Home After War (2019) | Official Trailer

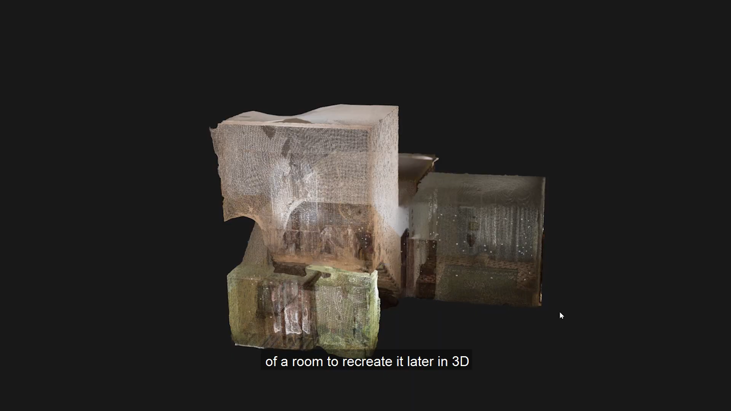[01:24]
which basically means you take a lot of photos of
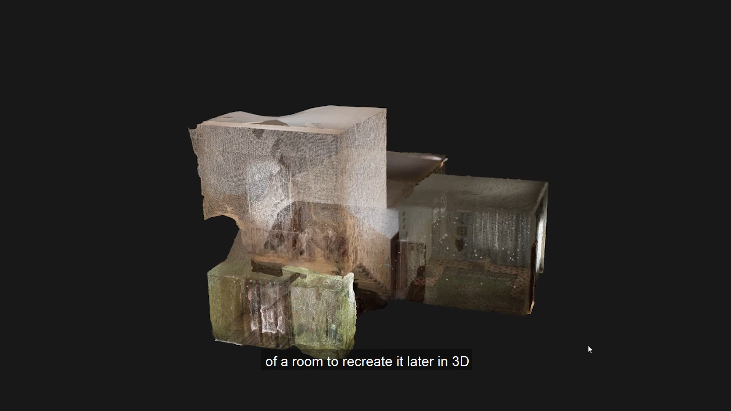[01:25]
a room to recreate it later in 3D. So that you can walk through it.